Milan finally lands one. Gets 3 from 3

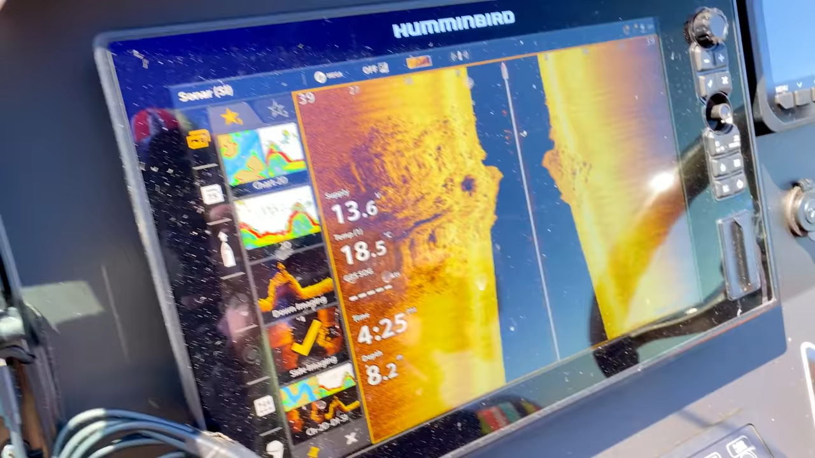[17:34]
That's a big rock to our left, a little bit to our right, so we're going to pump fairly straight over the side of it.